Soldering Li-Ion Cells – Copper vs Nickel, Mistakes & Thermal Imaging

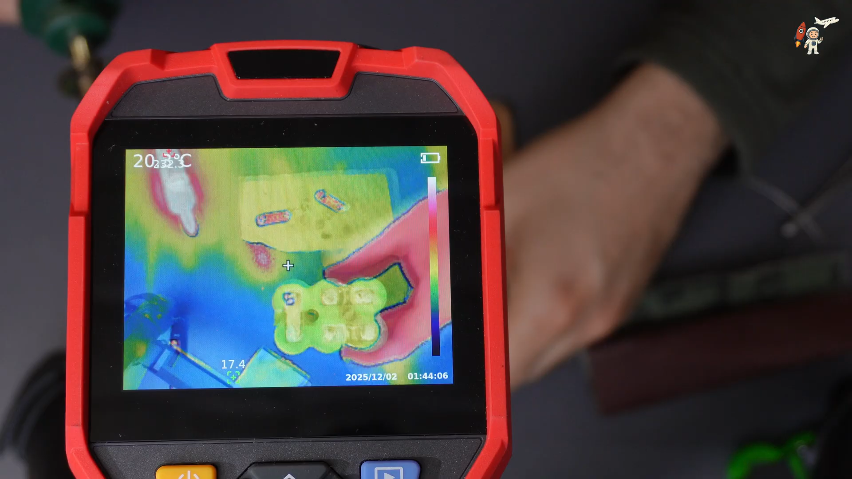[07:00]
camera and I decided to use it and show you what's the temperature during soldering at the end of the cell
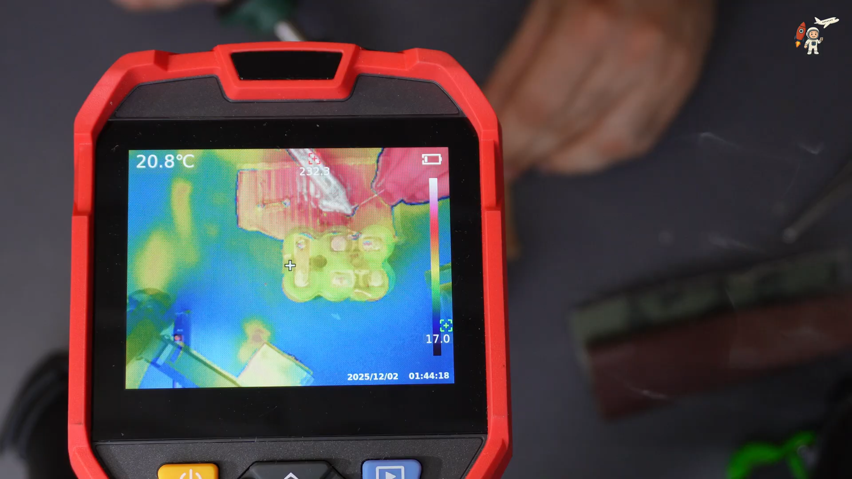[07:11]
On screen: spot 20.8°C
and how fast it cools down how fast the copper sheets is cooling down and how fast the end of the cell is cooling down
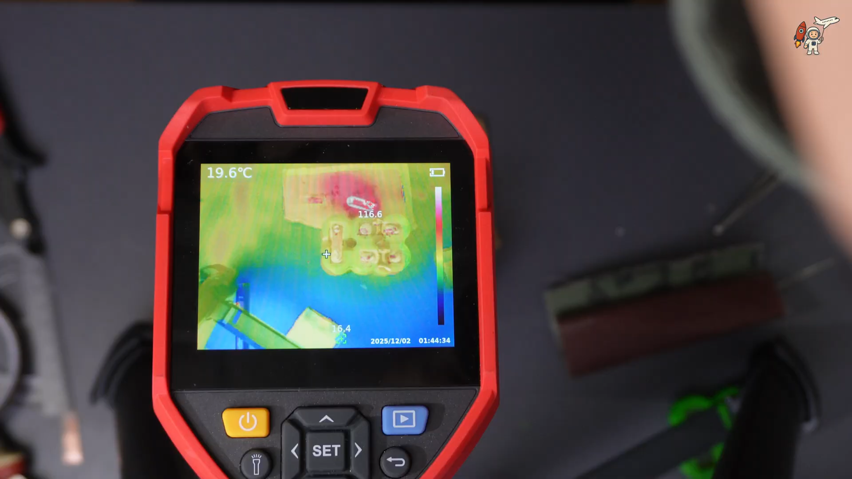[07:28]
solder the copper sheet to the to the end of the cell so it will be pretty amazing
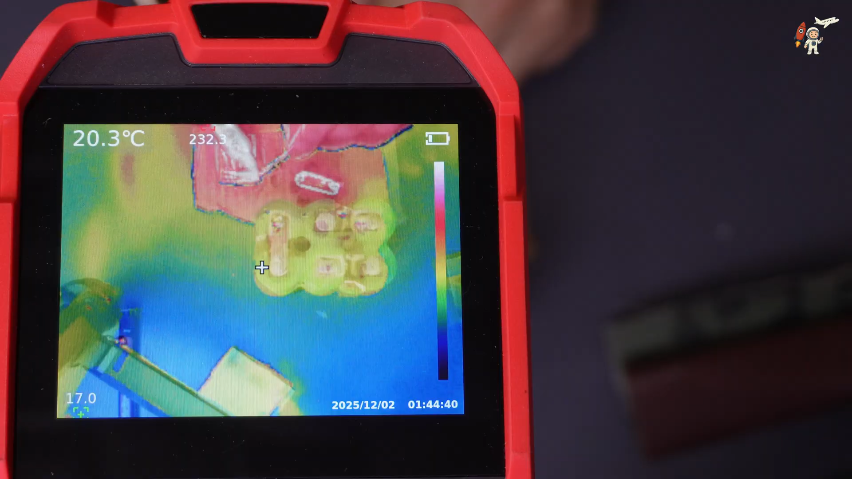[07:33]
On screen: spot 20.3°C
now I will put the tip on the top of the cell
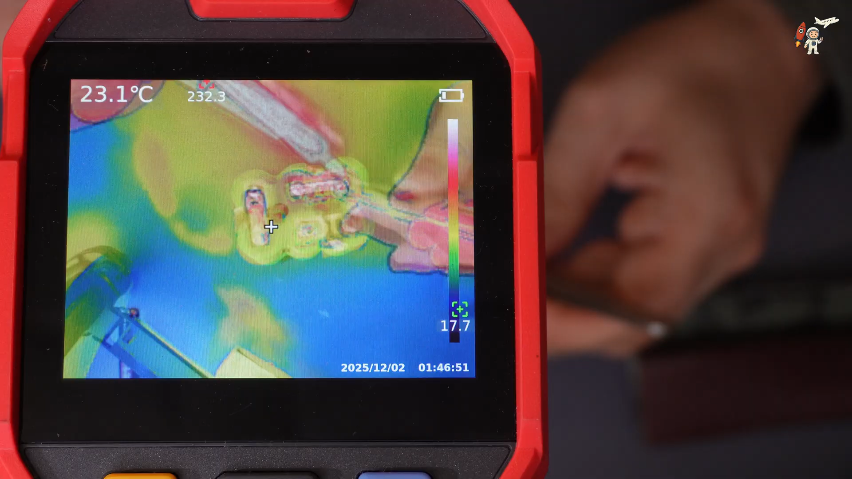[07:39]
On screen: spot 23.1°C
and remove the soldering iron from the view of the camera
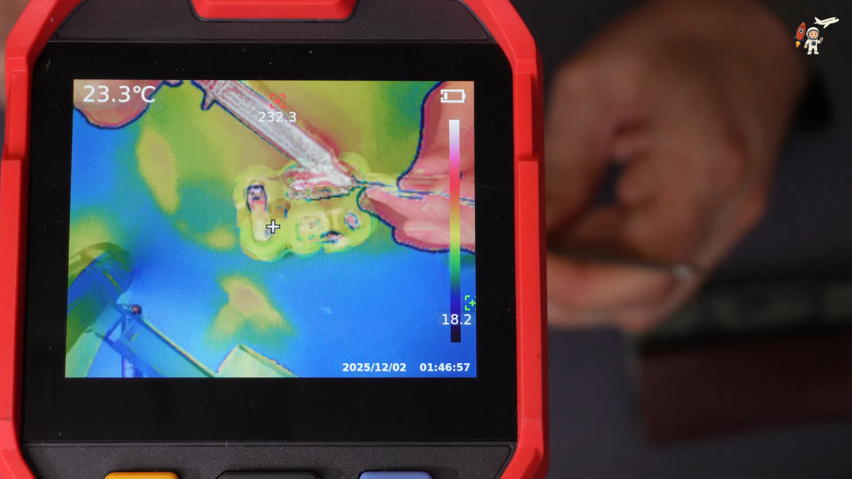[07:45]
On screen: spot 23.3°C
so as you can see it
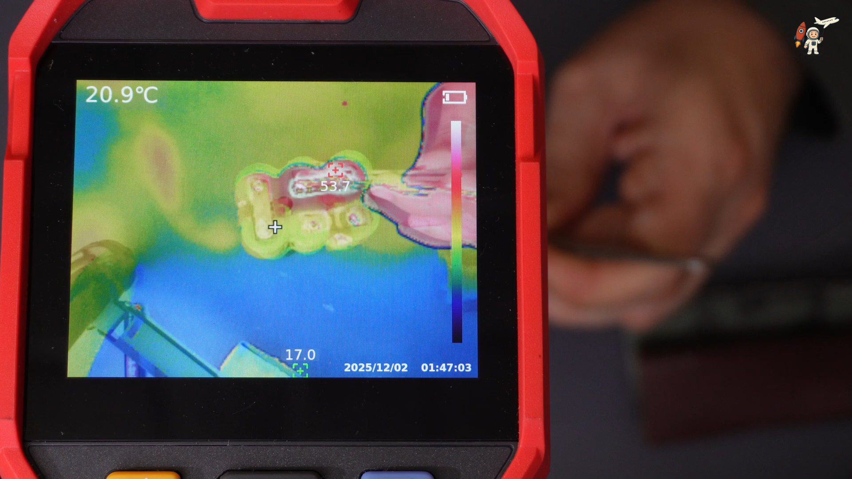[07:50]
On screen: spot 20.9°C
already has 50 degrees celsius and counting down
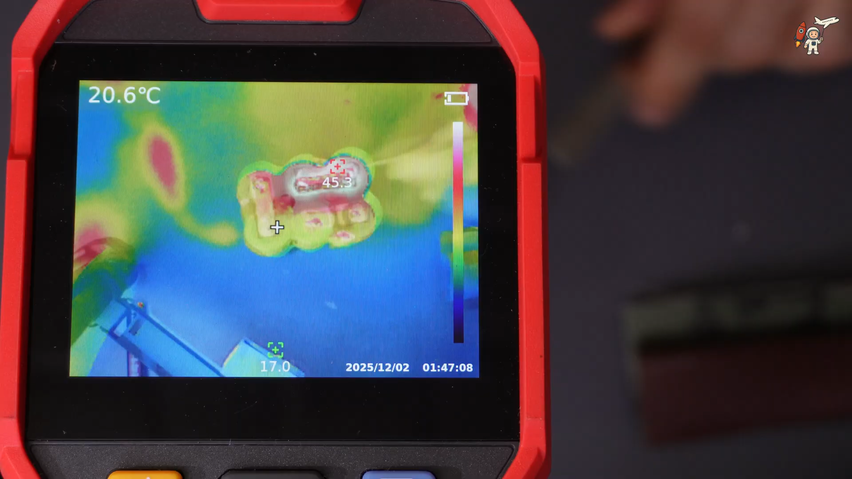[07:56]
so the temperature drops pretty fast the heat transfer is very good inside the cell and it cools down fast so already at 30 33 degrees celsius
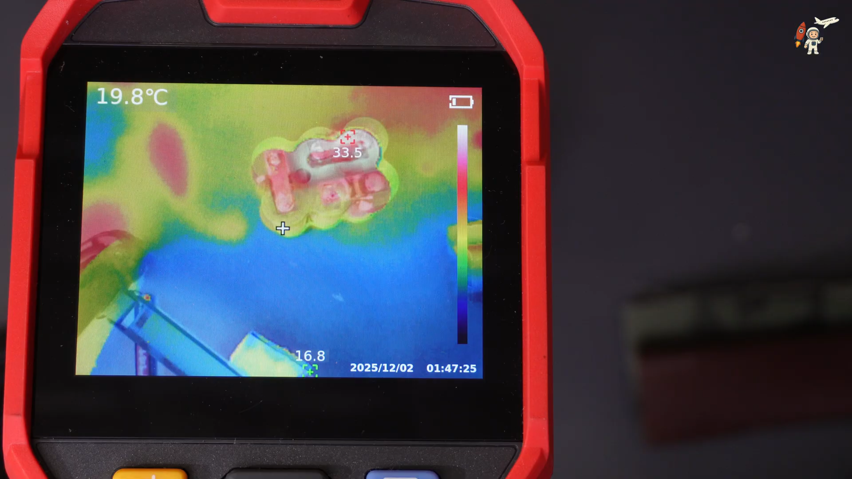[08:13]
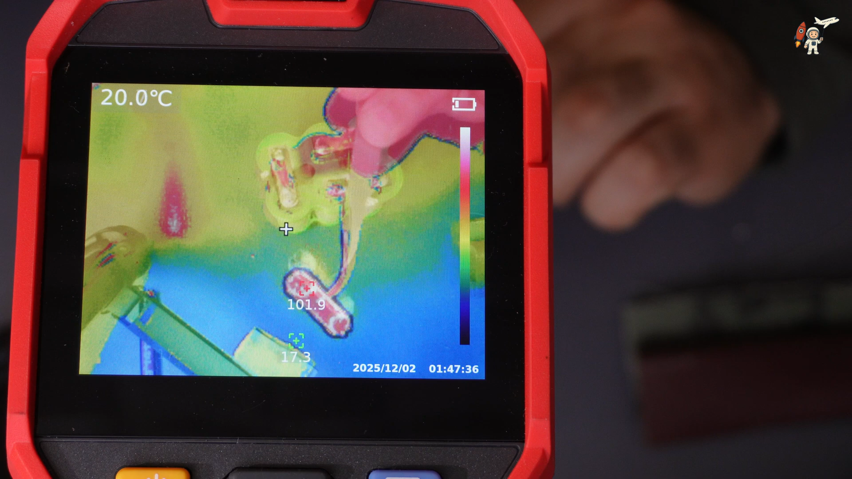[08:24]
there you can even see the reflection on the table of the soldering iron for the rest of the connections you can do the same and proceed with caution do not heat it too much and let it cool down
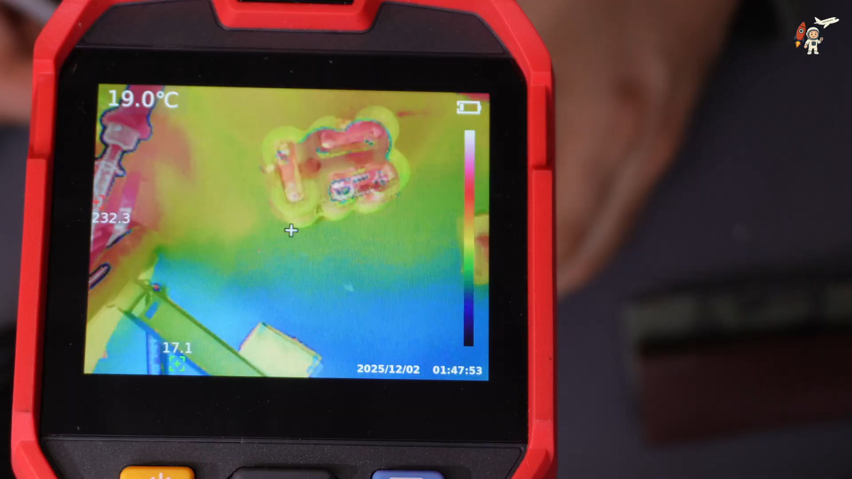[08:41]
On screen: spot 19.0°C
if you need to resolder the the connection